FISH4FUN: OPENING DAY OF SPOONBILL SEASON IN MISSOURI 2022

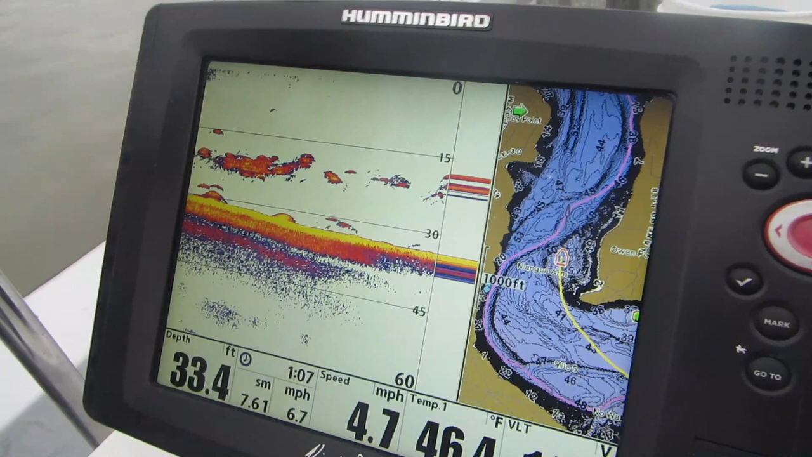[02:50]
On screen: depth 33.4 ft, speed 4.7 mph
After searching a while, we finally found some bait fish and a few catfish in a flat just off the river channel, and we decided to try there.
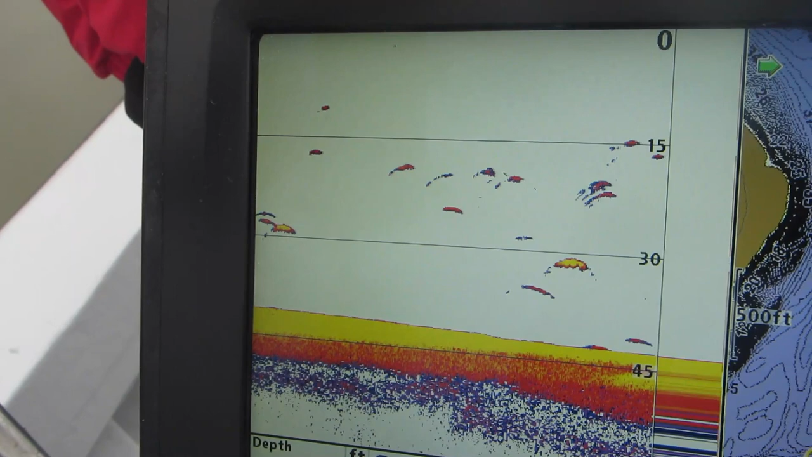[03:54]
We had a difficult time finding any spoonbill at all, and so we went to another location and we found several of them,
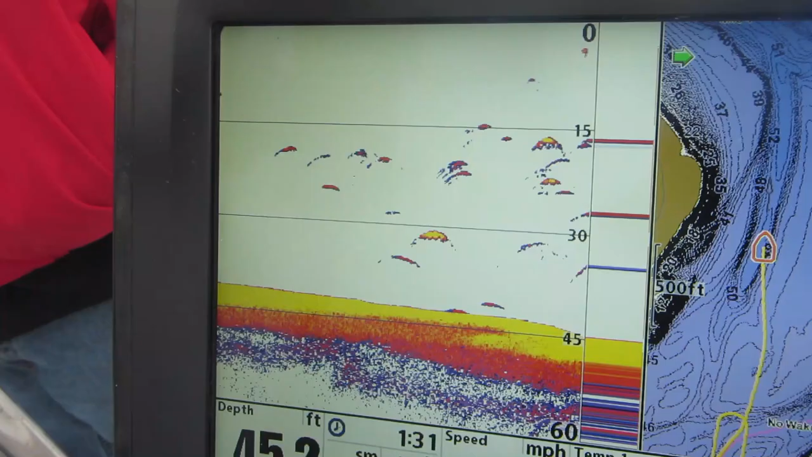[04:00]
but Anthony wasn't happy with the size of them.
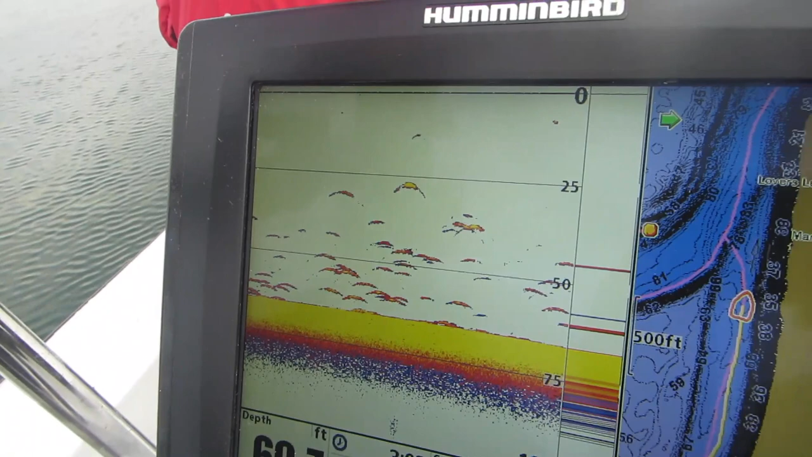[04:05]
So we went to the third location and we found what appeared to be larger spoonbill, but there wasn't very many of them. But Anthony decided to go ahead and give them a try anyway. 72 miles an hour, but most of the time.
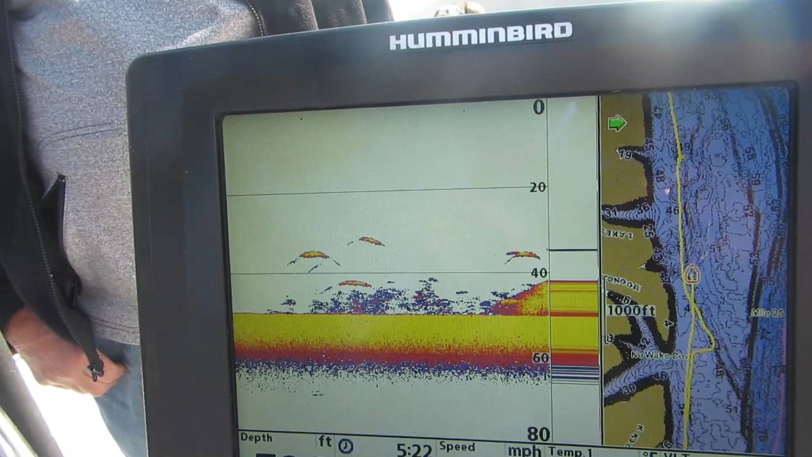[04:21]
How far do you figure they go down when they're planted? I've not really seen any fish right here. I mean, well, there's a few. Yeah, there's these fish are running like
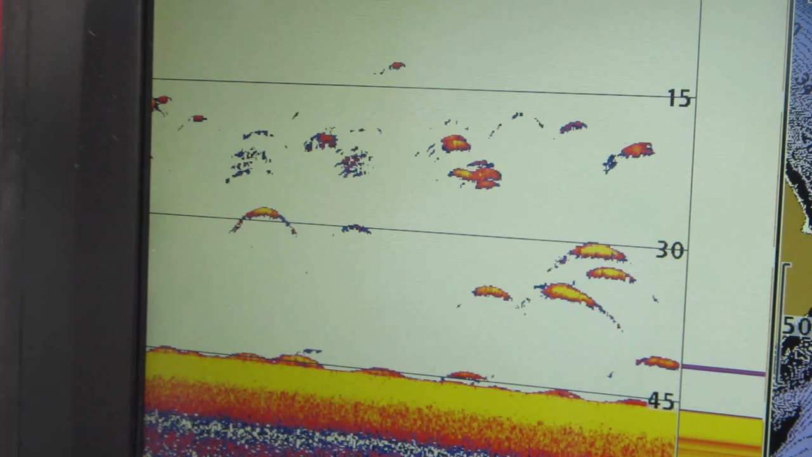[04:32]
30 feet, so it's usually about three times, so about 90, but then you, like these here, kick to go left and right. Mm-hmm.